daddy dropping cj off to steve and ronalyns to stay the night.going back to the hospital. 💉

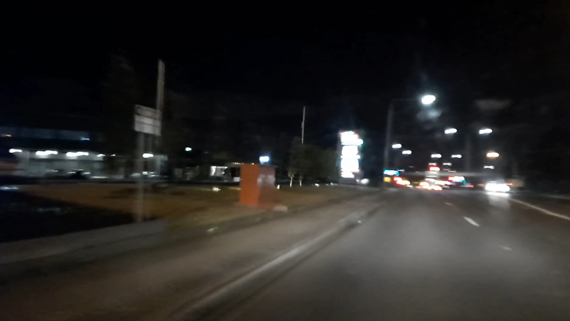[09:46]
it's the Western Ring Road, I'll be going across that, in about five minutes,
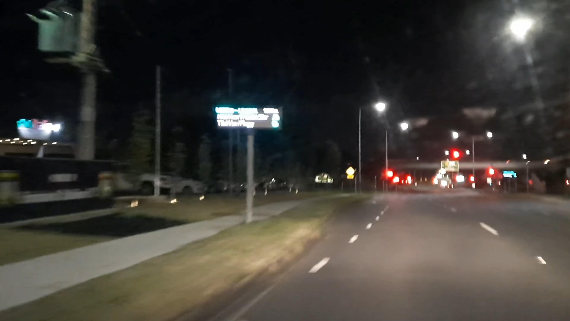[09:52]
oops, haven't been this way for a while, so, sort of, uh, big thingy with the, uh, lights and that,